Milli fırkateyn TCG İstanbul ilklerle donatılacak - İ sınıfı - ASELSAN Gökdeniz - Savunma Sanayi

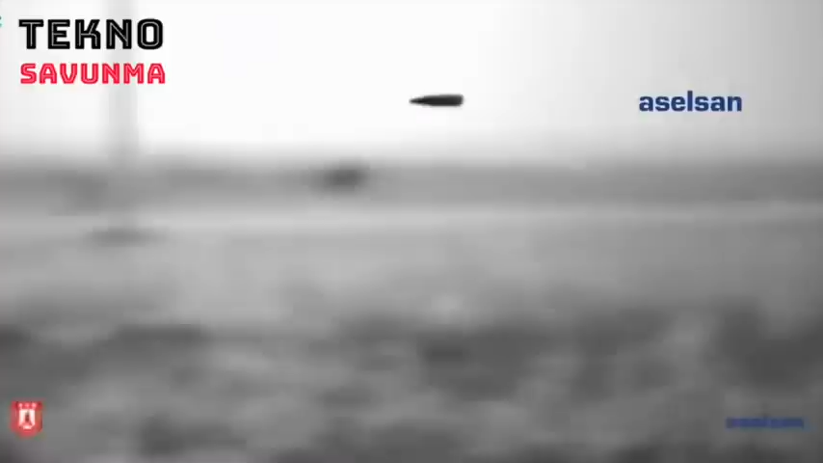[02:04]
35 mm parçacıklı mühimmat atom ile birlikte üzerinde konuştu bulunduğu gemiyi hedef alan anti gemi füzelerini imha edebiliyor.